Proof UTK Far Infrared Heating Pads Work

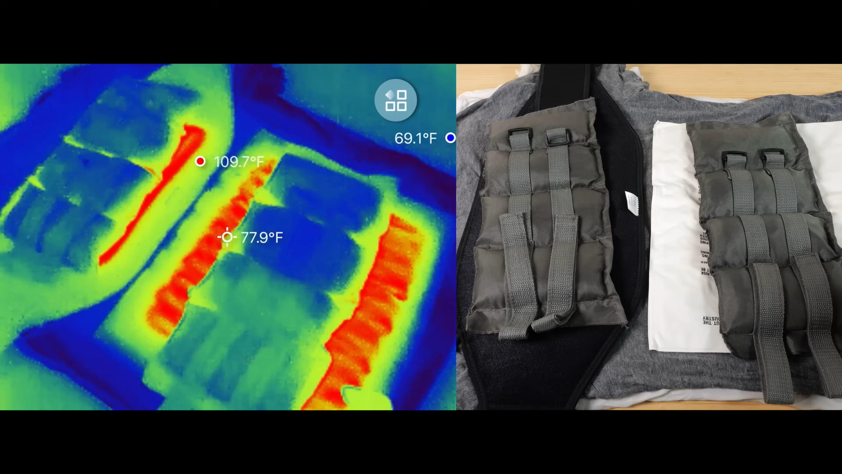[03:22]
On screen: spot 77.9°F, max 109.7°F, min 69.1°F
It's been on there for like 30 seconds or so. Let's see how it's doing.
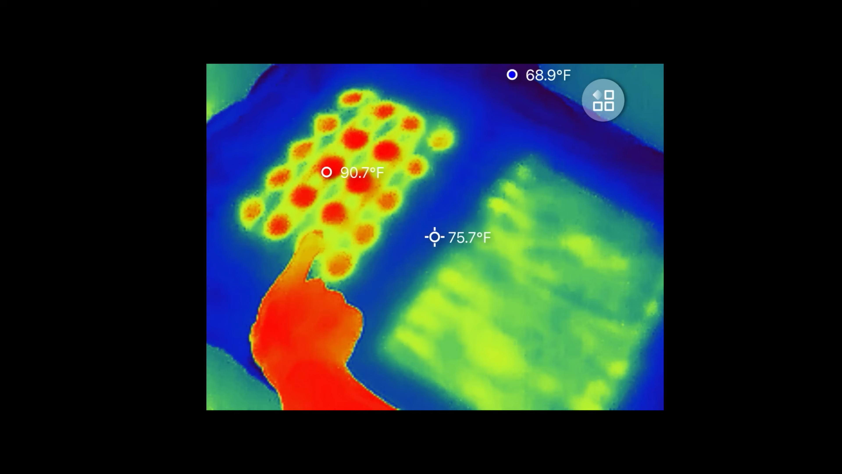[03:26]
On screen: spot 75.7°F
The t-shirt has gotten to 90 degrees. That's crazy. And I put a lot of layers of t-shirts because I want to peel them back.
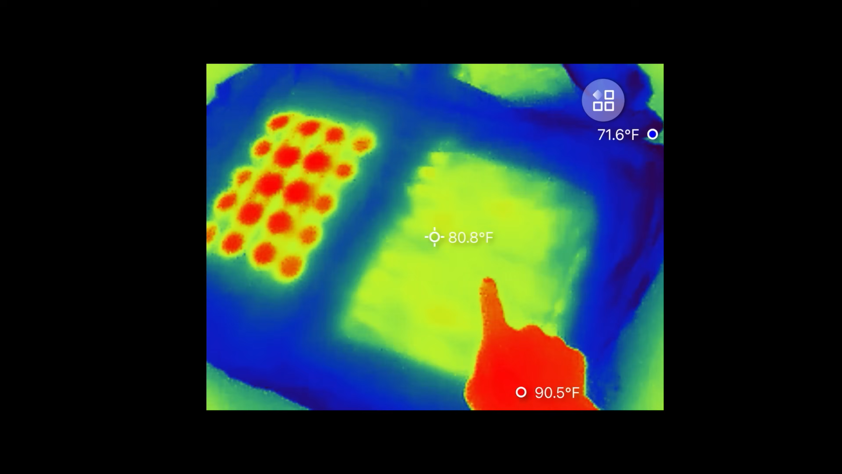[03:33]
On screen: spot 80.8°F
81, 87, peel back another layer.
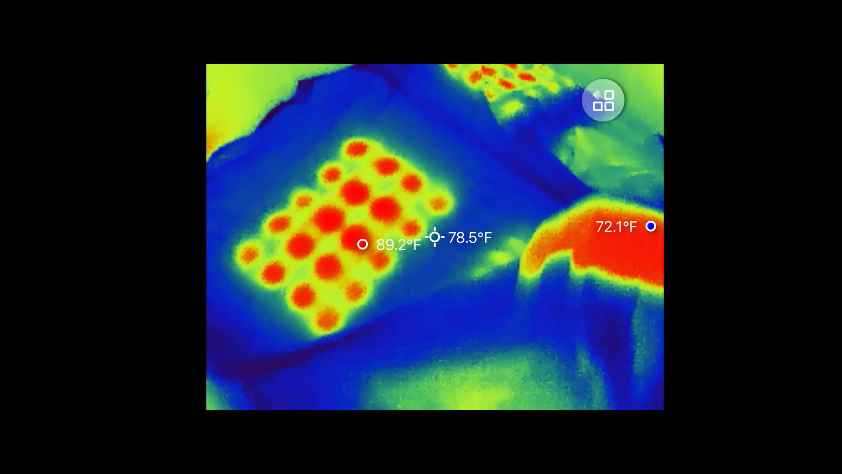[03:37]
80, 86, the UTK one is still hotter.
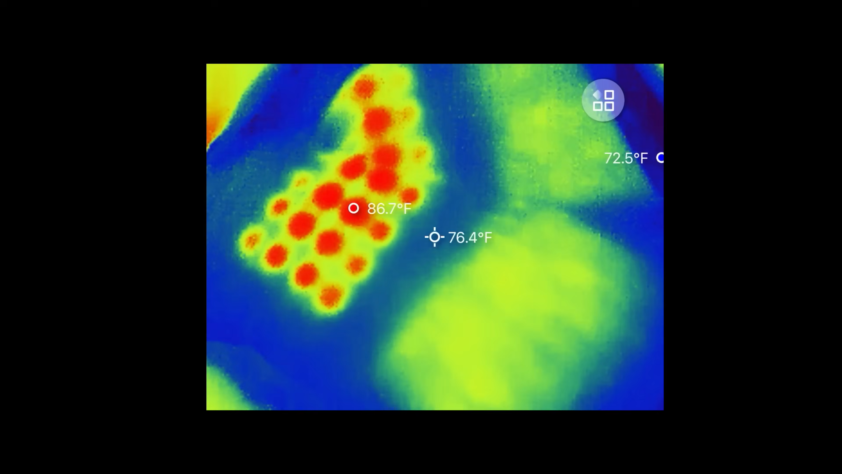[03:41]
On screen: spot 76.4°F
And finally, the last t-shirt, 79 and 84. And it even goes to the desk area here.
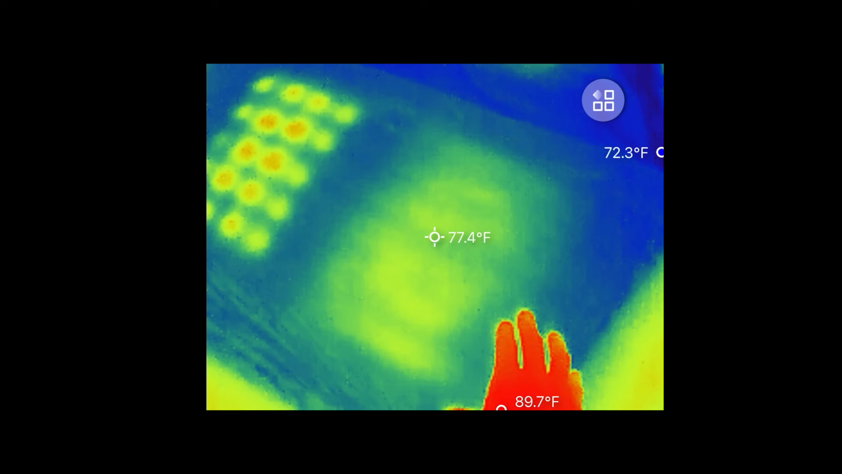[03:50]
On screen: spot 77.4°F
77 versus around 80 degrees.
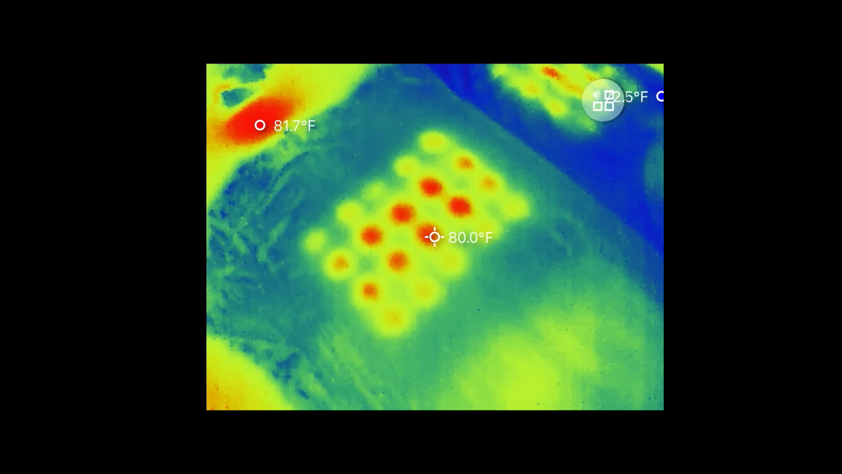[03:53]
On screen: spot 80.0°F
The far infrared does penetrate faster.
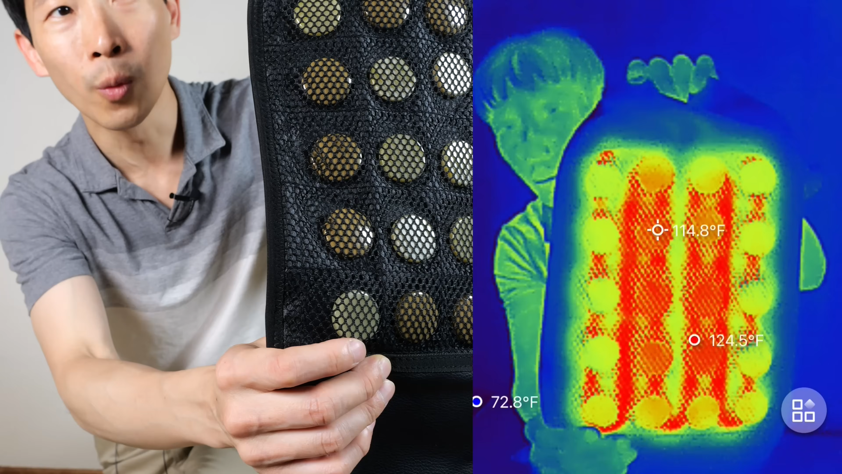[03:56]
115 degrees on the center stones. Summertime right now, so I'm not too keen on putting this on for too long.
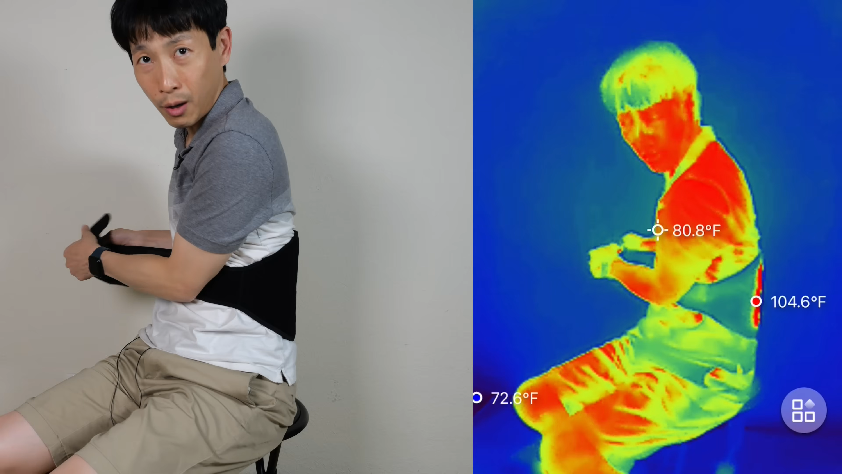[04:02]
On screen: spot 80.8°F
The sensation really does feel like you're sitting on a very warm rock. You can see the outside is warm.